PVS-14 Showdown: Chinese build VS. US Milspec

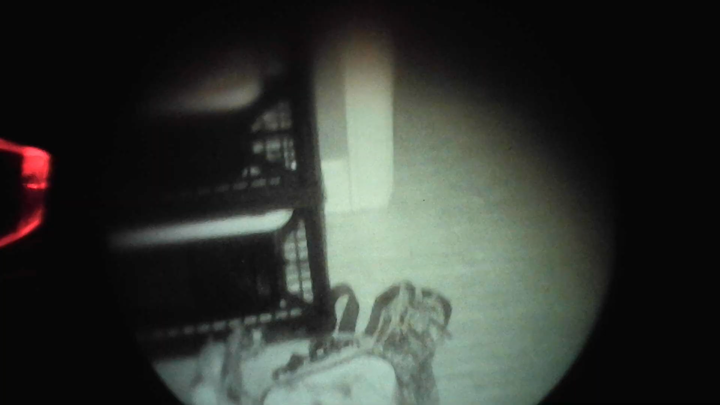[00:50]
side-by-side comparison of an entirely Chinese-built PBS-14 clone unit, housing, glass, tube, everything, with a completely U.S.-built mil-spec PBS-14 unit. So I have an NNV-T4 with a Lindu housing that I'm going to compare to a standard Omni-8 tube and a standard Carson Noctis housing. I wanted to do this because these are two very common starter units. They come in at a very similar price point to each other,
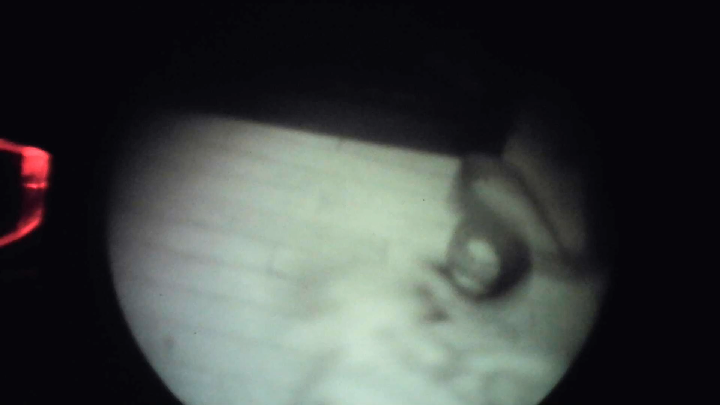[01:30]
and performance is surprisingly similar, and that's what I want to kind of show with this video. So let's take a look. So all this footage from here on out was recorded on a GoPro, so it's not ideal, but I think it gets the idea across. So the NNV-T4, this is indoors.